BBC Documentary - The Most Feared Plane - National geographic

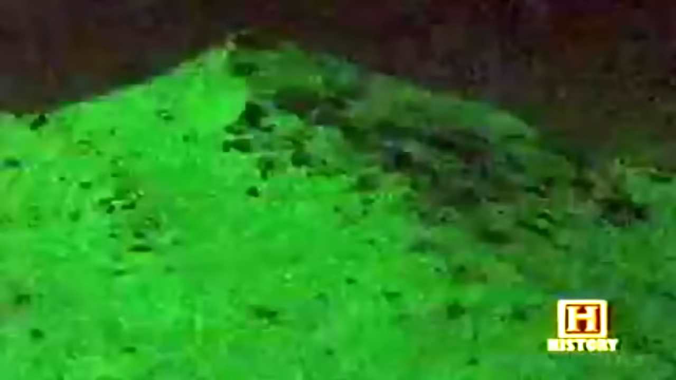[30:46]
And we have night vision goggles to find out what's down there. But when it comes time to find out where the target is, yeah, we've got to use old-fashioned
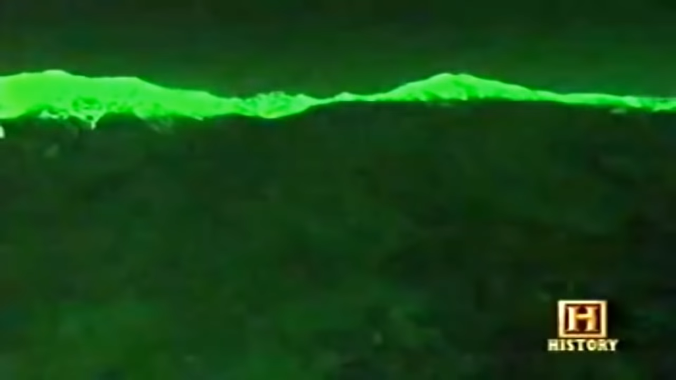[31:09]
So it was really difficult to use the NVGs.